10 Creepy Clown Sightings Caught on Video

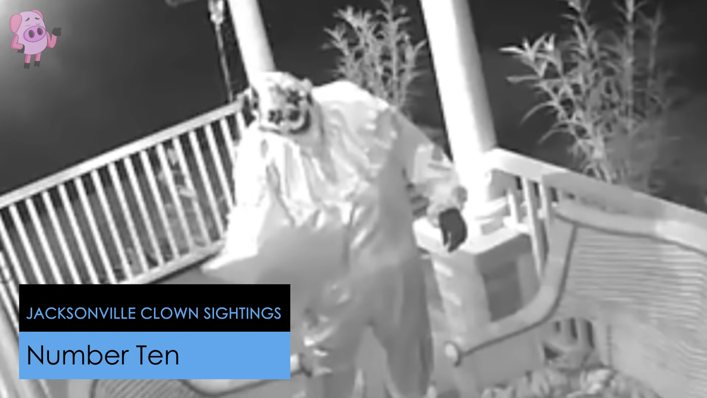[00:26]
These horrifying clowns were captured on CCTV systems that the residents had installed at the front of their houses.
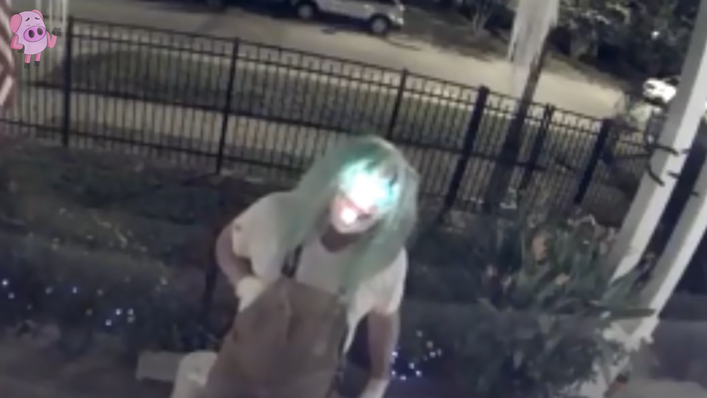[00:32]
Seeing the footage would be enough to make you want to sell your home and get the hell out of there. One of the first sightings is of a clown dressed in red.
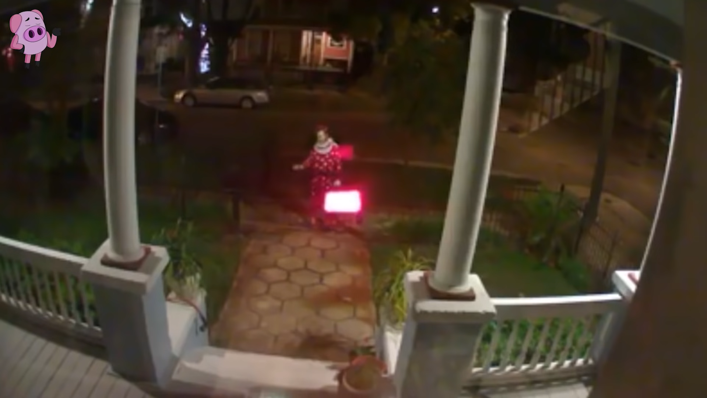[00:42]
He wanders up the path and stands there just staring at the house.
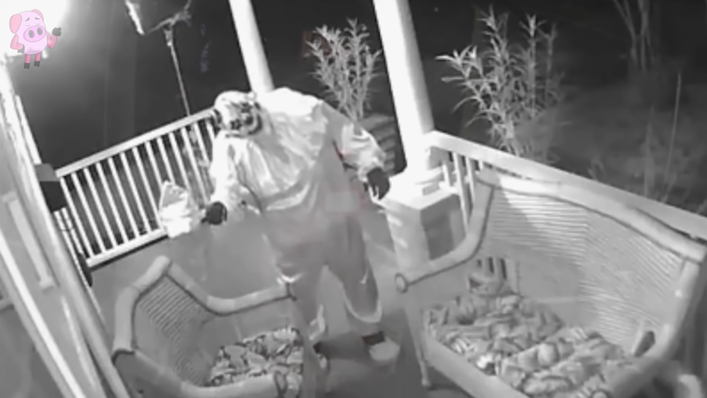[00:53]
Weeks later another clown was filmed standing on the porch of a home just staring at the camera. A frightened cat scampers to safety then suddenly the clown begins to violently tear a pumpkin apart.
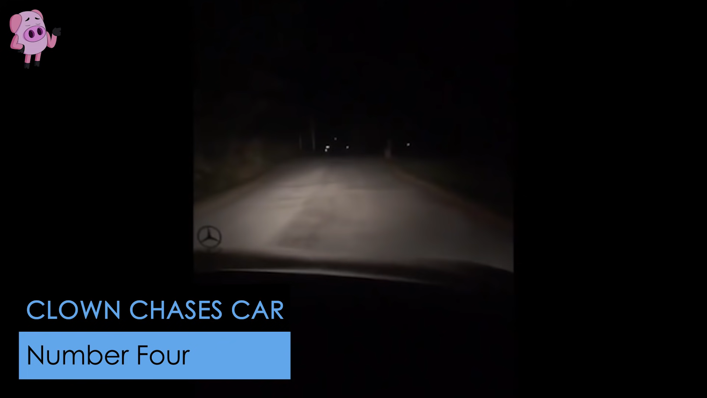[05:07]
When a group of friends heard that there was a creepy clown lurking around the back roads of a nearby town they decided to go for a drive to investigate.
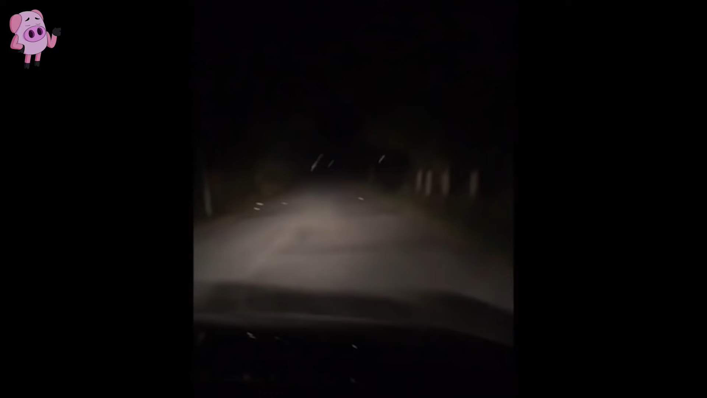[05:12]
At one point they think they see something strange and turn the car around for another look. As they slow down for a better look a clown jumps out from behind a tree and begins chasing the car down the road. The footage ends as the clown is about to climb onto the front of the car.